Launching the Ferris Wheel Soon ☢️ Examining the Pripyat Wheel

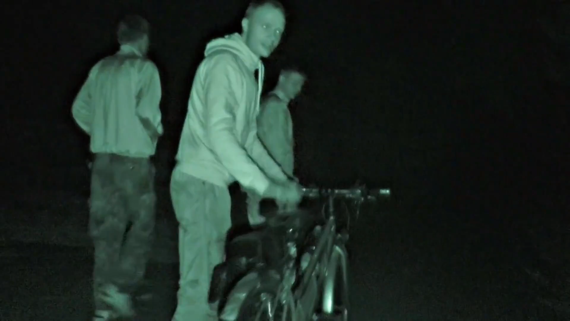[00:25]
We're going to use this bike to make the Ferris wheel spinning. The power of this motor will be just enough.
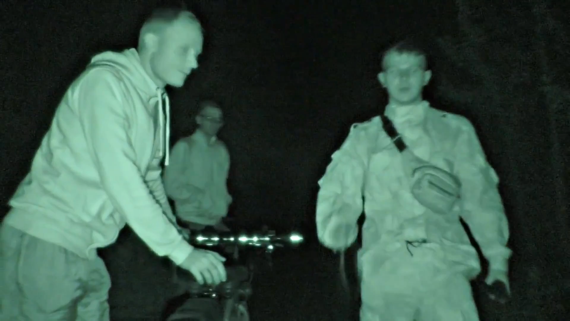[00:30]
That's all BS, don't listen to him. I'm just going to push this wheel and it will start working.
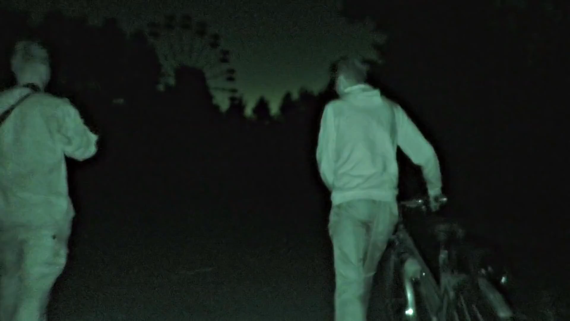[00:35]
Now we're going to examine the wheel.
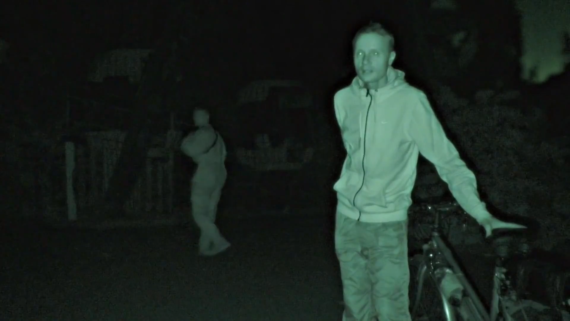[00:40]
We will see all the damage it has taken. And look at the mechanism. Hush, silence.
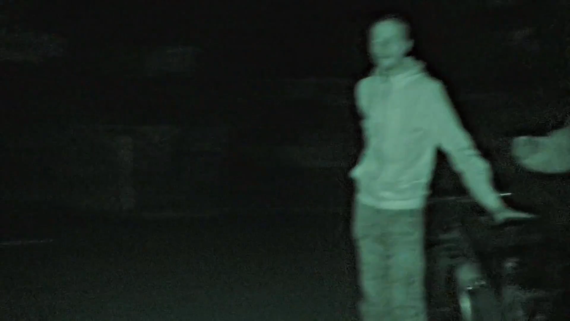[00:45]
You heard that too? An animal there. No.
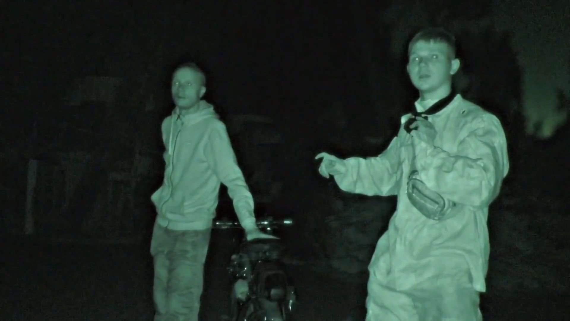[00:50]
Human. They're stalkers. I don't think so. What animal it can be? A wolf? You know, that's all BS. They're gonna see us. Who's hiding the bike? I don't hear anything now. So we're starting? Yeah. This is the mechanism, guys.
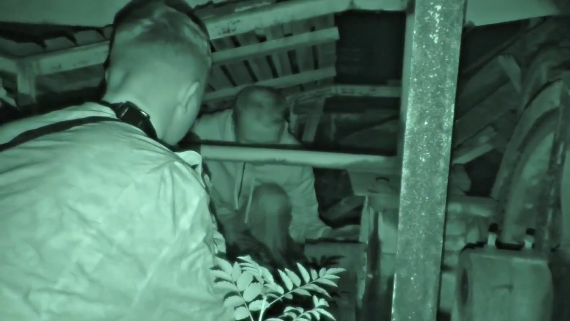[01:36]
What do? A crowbar is our best option.
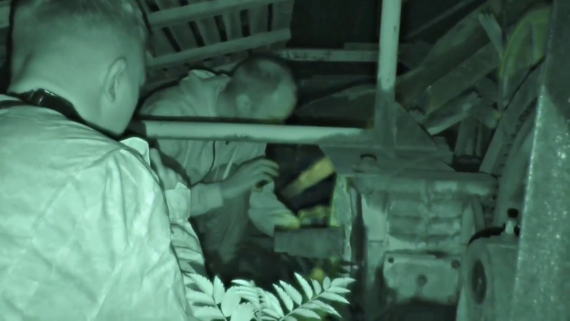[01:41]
There's the shaft, but of course I can't spin it. Because the brakes are jammed hard. Let's fix them. What the...